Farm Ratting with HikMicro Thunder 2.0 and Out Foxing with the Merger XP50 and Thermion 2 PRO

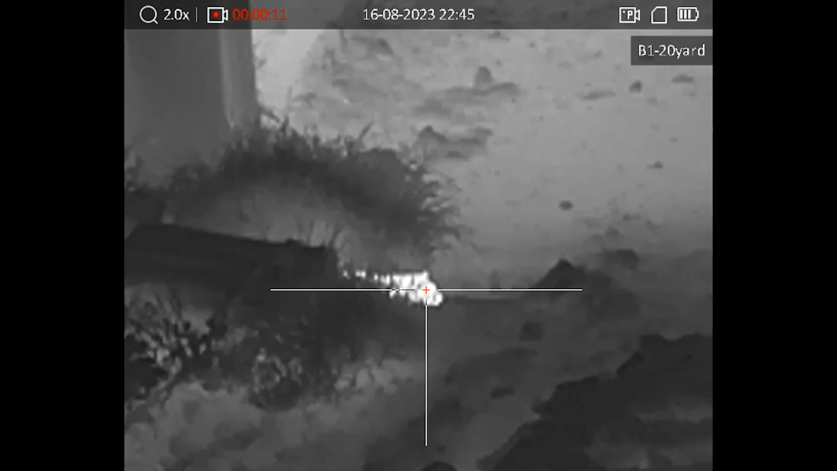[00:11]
Tim is out controlling rats on the farm with the new Hick Micro Thunder 2.0 TH35.
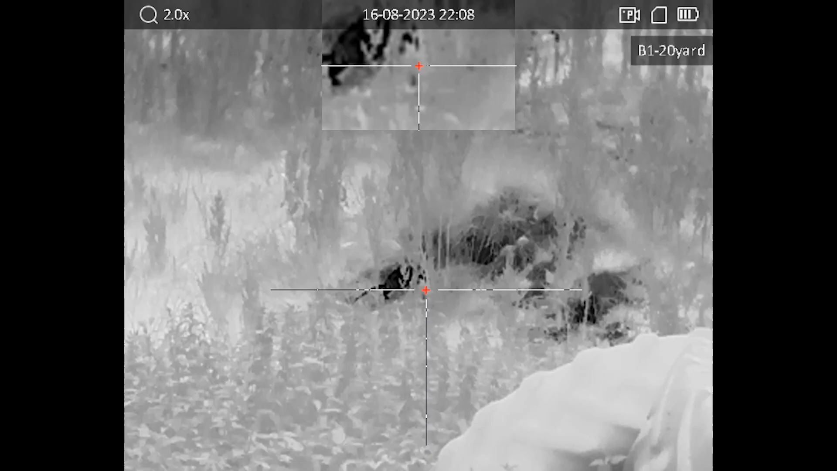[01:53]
So this is why we're controlling the rats on this permission.
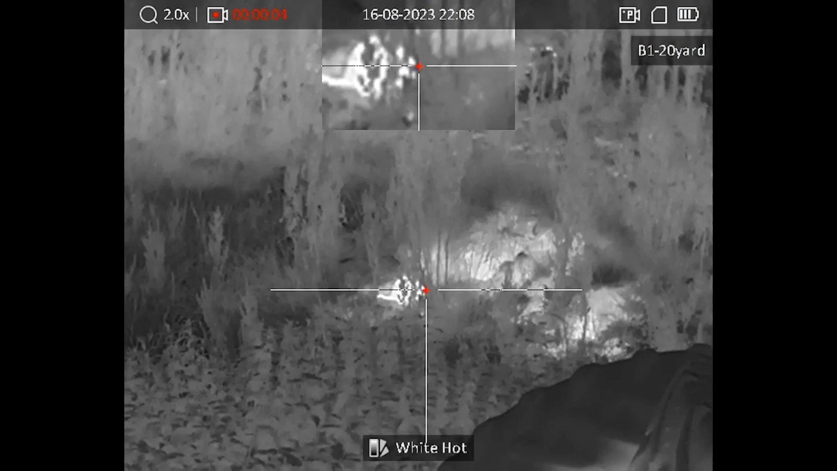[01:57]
Now they're getting everywhere, they're getting inside the machinery,
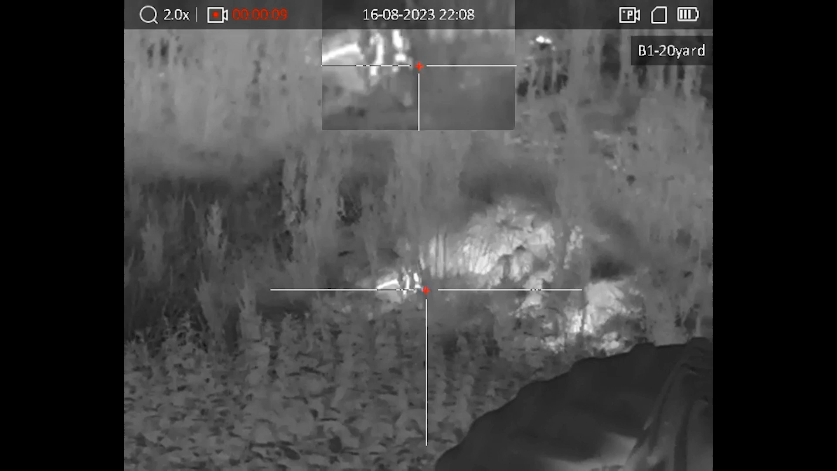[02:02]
they're getting under all the rubbish, they're doing what rats do.
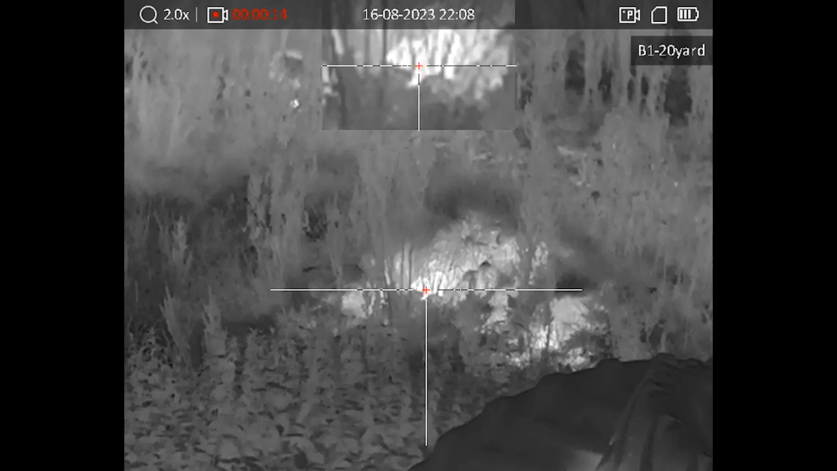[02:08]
So
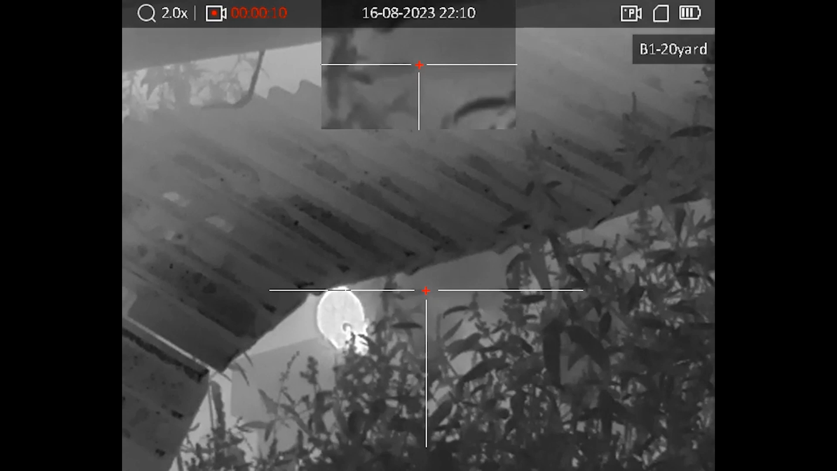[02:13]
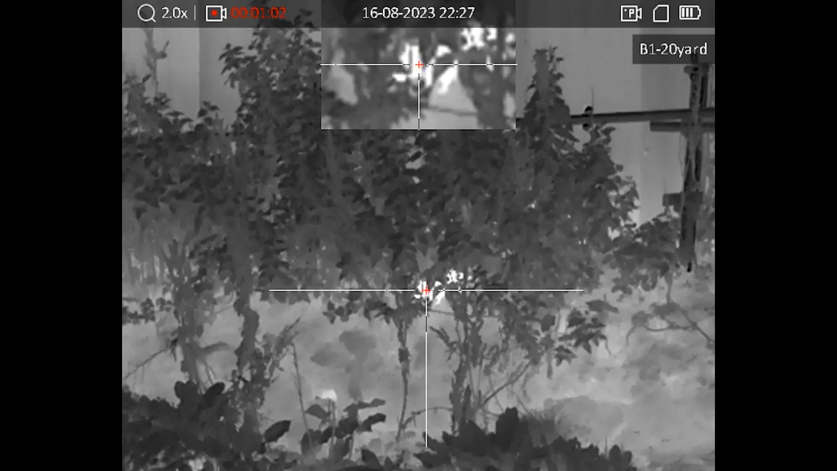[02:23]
Now, as you can see from this bit, this is the back of the barn in this shot.
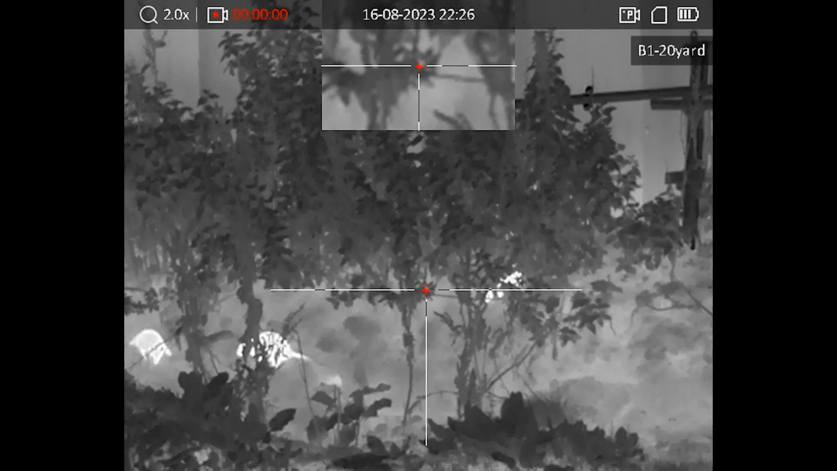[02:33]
The rats are going along this little slip trench here, this little slurry trench, and that's the grain shed in there. So all the rats are digging underneath the integrity of the building,
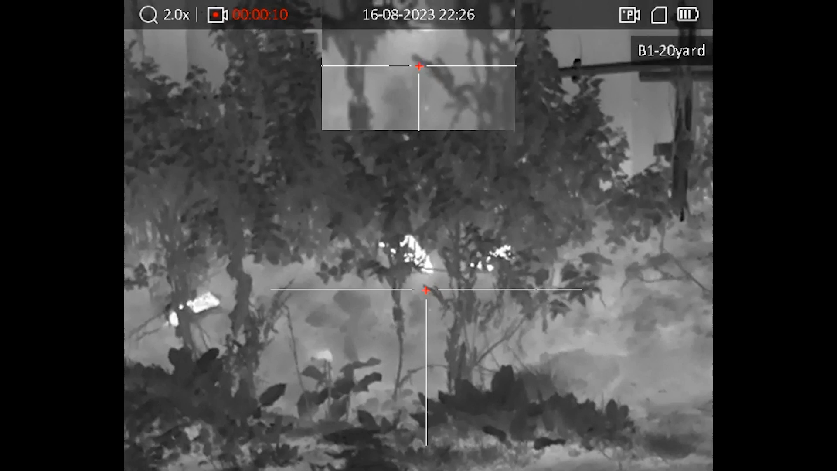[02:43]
and all the grain's starting to spill out, so that's why there's so much activity up and down this track. They don't need to go in the building, they can just work all the way along there.
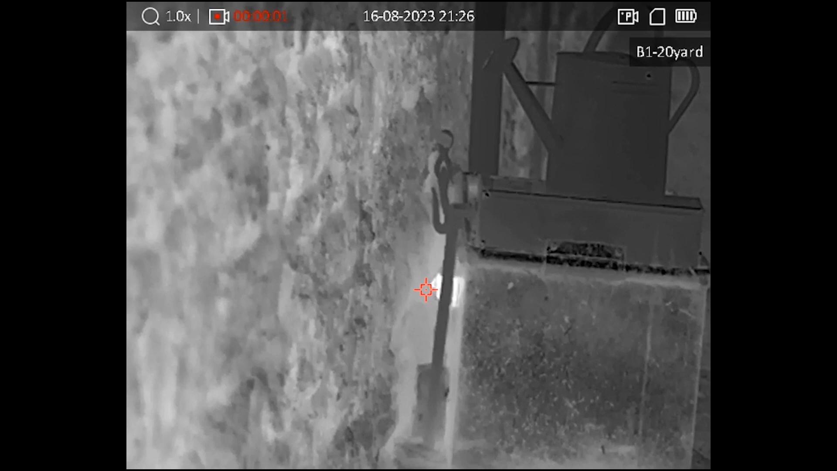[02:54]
Now the farmer's pulled out all the matting, and they're just starting to nest. You can just see them all mooching around in the grass there, down the side, but down this slip trench here, it's just like a rat highway.
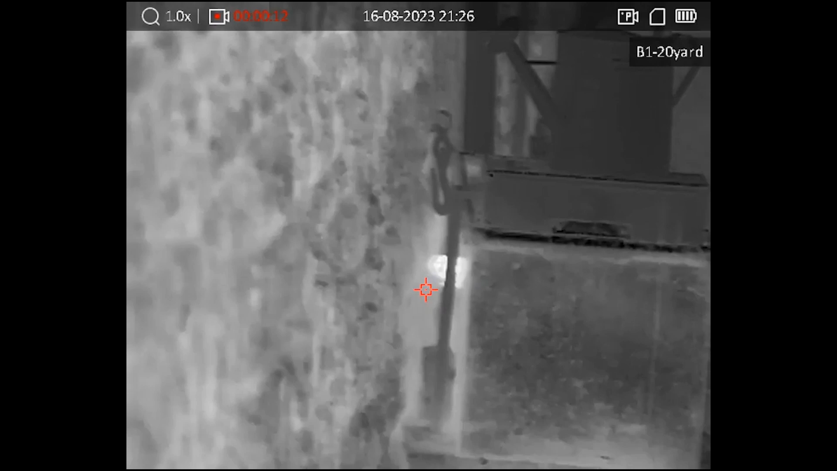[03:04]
So obviously they're just now feeding on all the grain that's spilling down, and I just think I can go about the business,
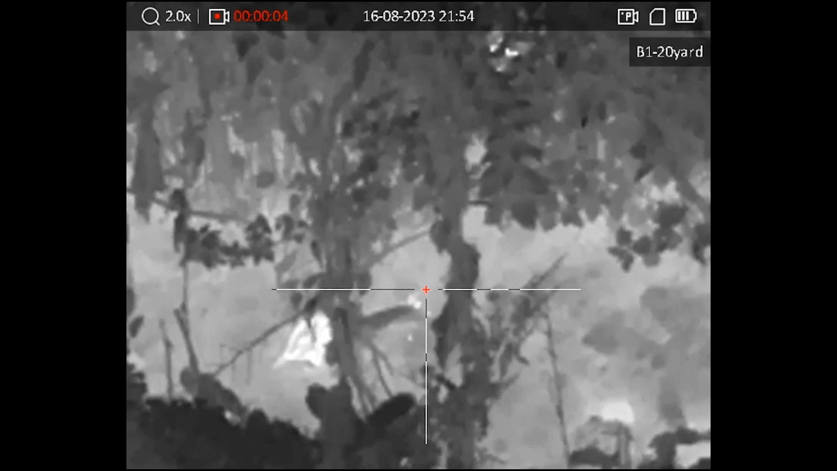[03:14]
but the nice little beauty, the thunder, nice little 384 sensor on that one at sub 20, net D.
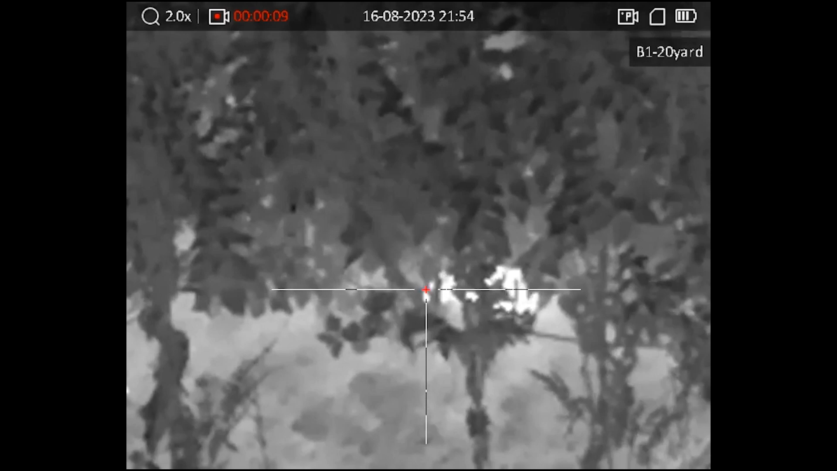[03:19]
As you can see, they're just going about doing their thing, and it's nice and clear.
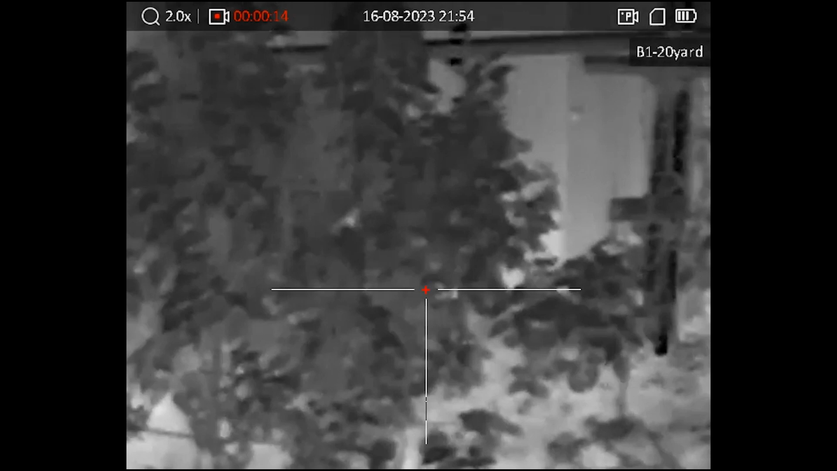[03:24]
So perfect for the air rifle, perfect for the rimfire.
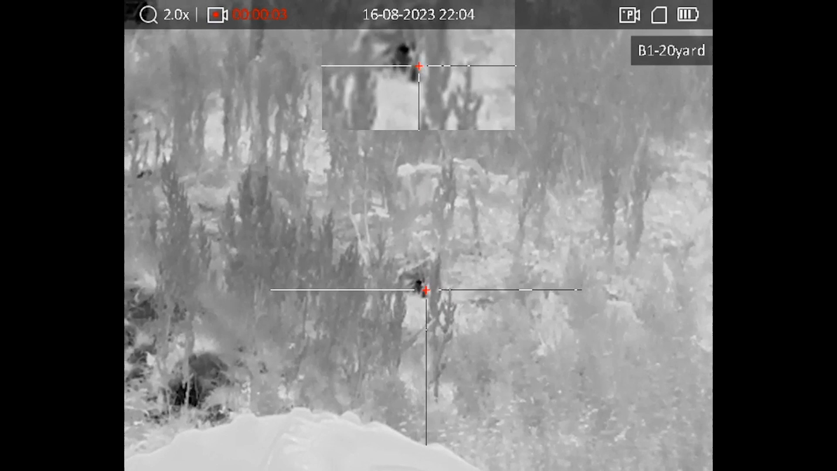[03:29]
It's a nice little tool. Nice and light. The battery life was great. I was out on my second night, and it had only just gone down one bar.
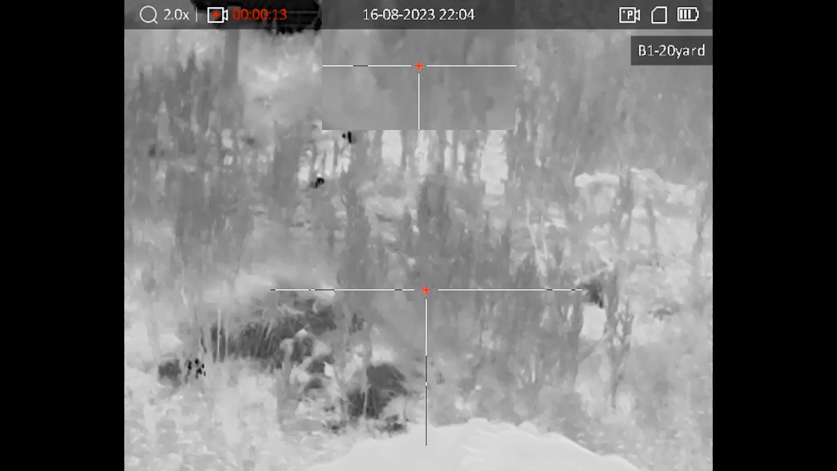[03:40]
Again, on the other side of this wall, there's another grain shed, and the rats are digging through, chewing through the stonework, degrading all the integrity of the buildings.
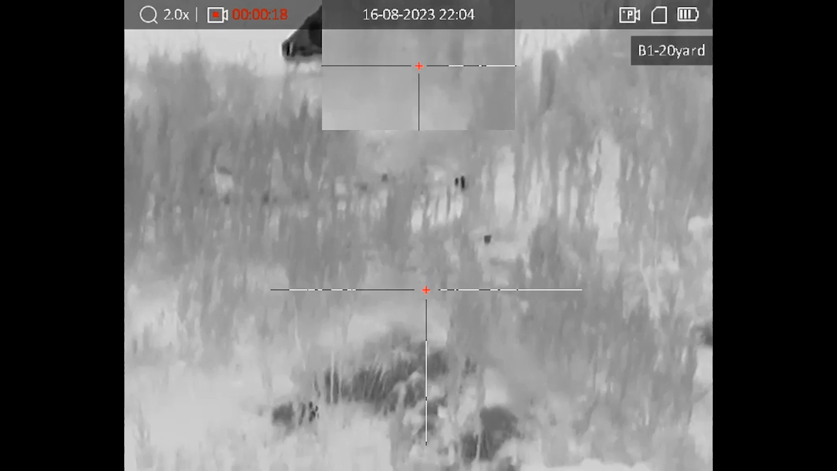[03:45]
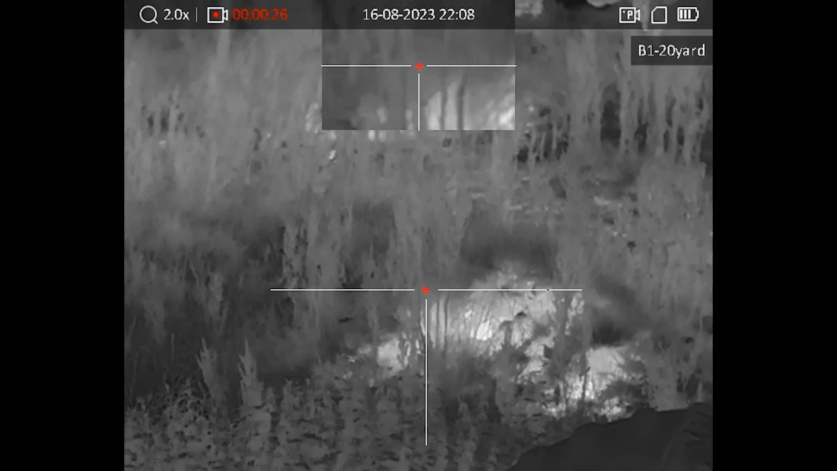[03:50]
And obviously that's a water source as well for animals, so the farmer just keeps, gets me to keep on top of it all.
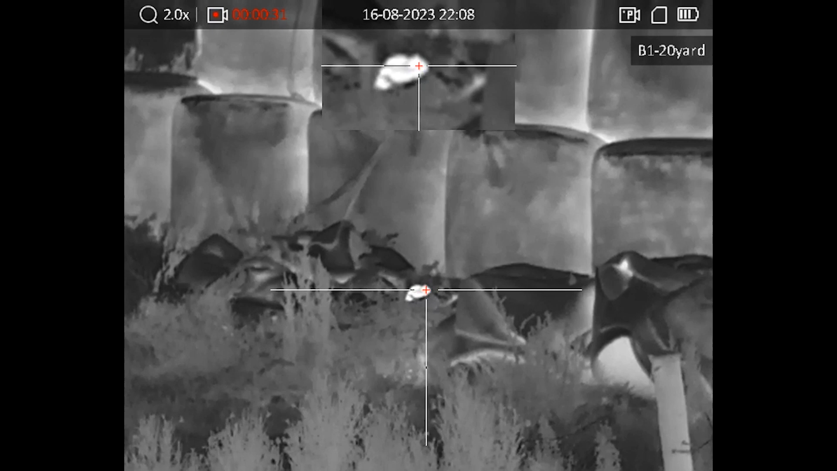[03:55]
Now, the good thing around here as well is, whilst I was out, I saw two hedgehogs.
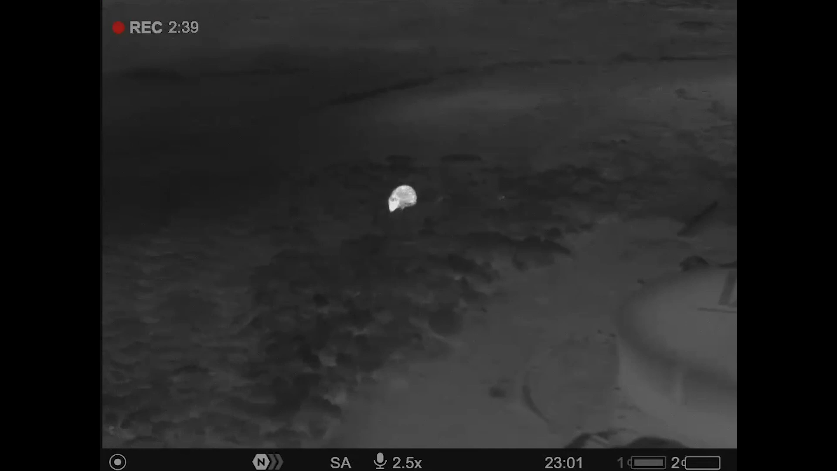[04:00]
Now, you don't see many hedgehogs around this, this part of the country, because we're absolutely teeming with badgers, and the badgers decimate the hedgehogs.
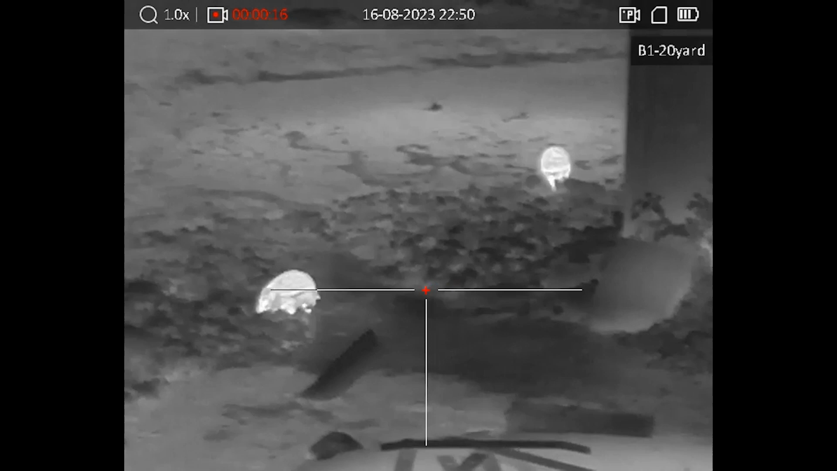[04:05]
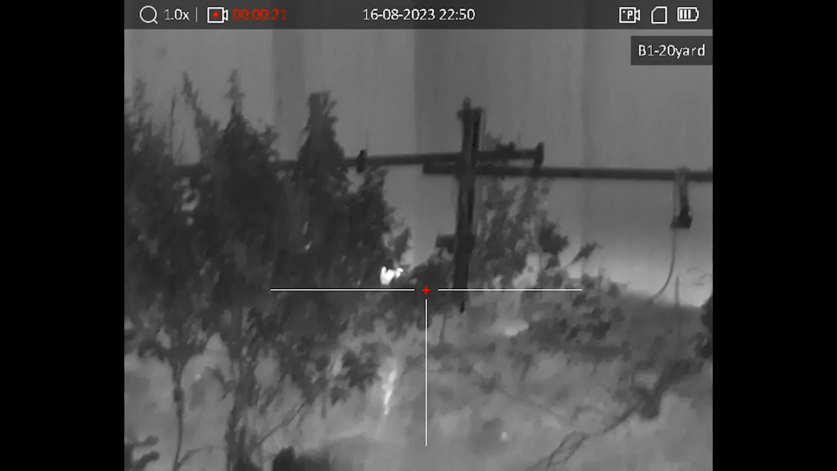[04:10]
So I saw the two hedgehogs that had come out from underneath the rubbish, and it was going about their business around near the slurry trench.